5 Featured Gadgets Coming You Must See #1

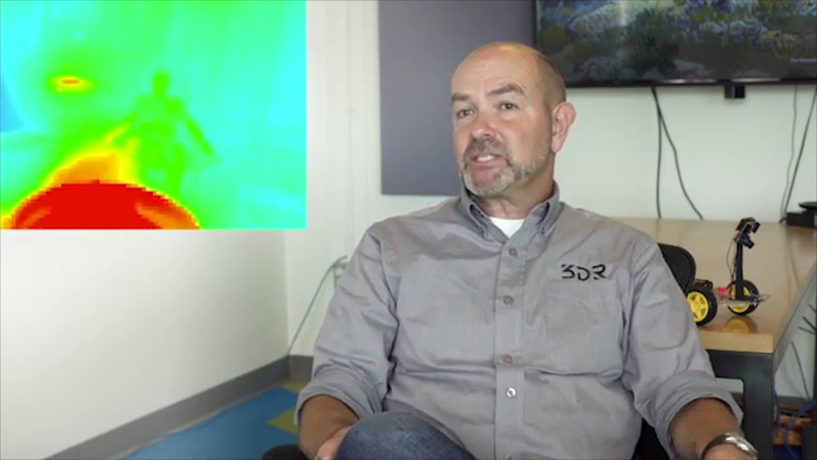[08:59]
So it's like having a super power of, you know, two different kinds of vision.
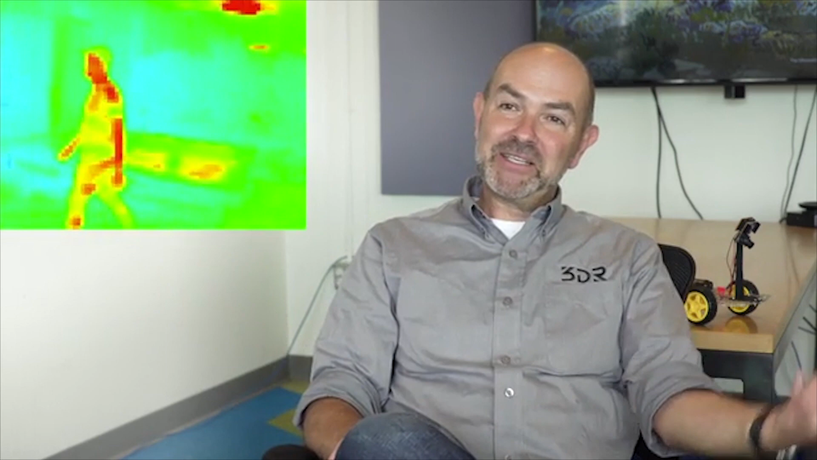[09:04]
You can see the world the way a human sees it, or see the world the way an insect sees it. And by combining the two, you can see the world better than both.